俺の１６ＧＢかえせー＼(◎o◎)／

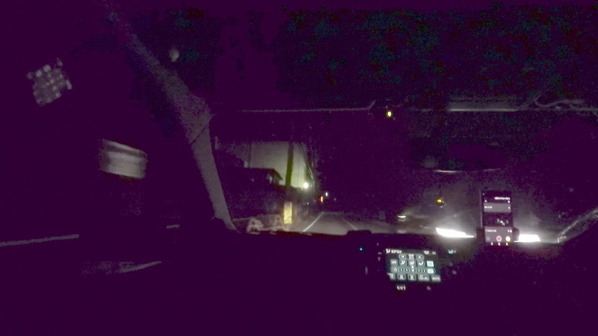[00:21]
そこも 外の道路の気温状況やったら0度